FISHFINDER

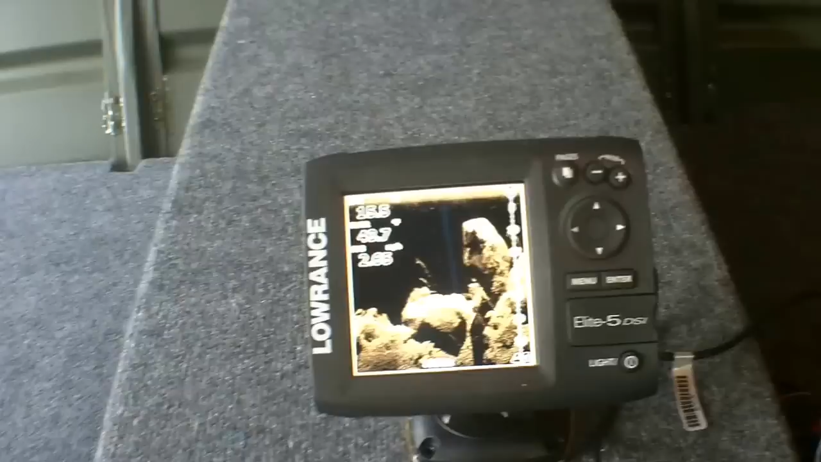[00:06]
on the fish finder wanted a portable fish finder upgraded to Lawrence DSI
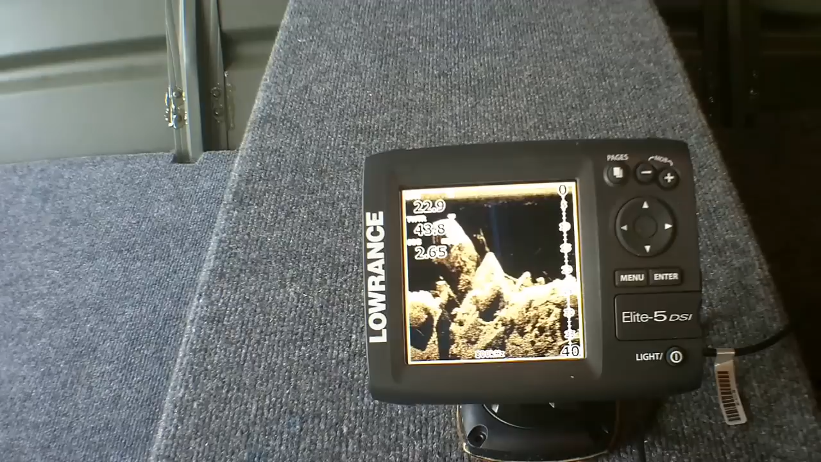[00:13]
started off with the car battery give it the power see